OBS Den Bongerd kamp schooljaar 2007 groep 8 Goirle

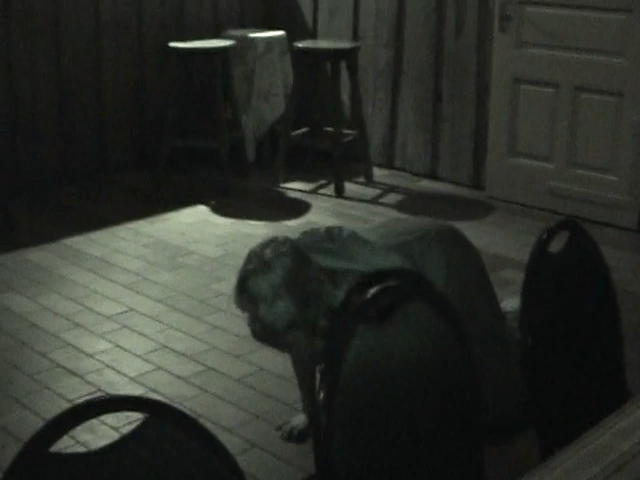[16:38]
Nee, yes. Ik kan helemaal niet filmen s'nachts. Wat? Veel te donker om te filmen.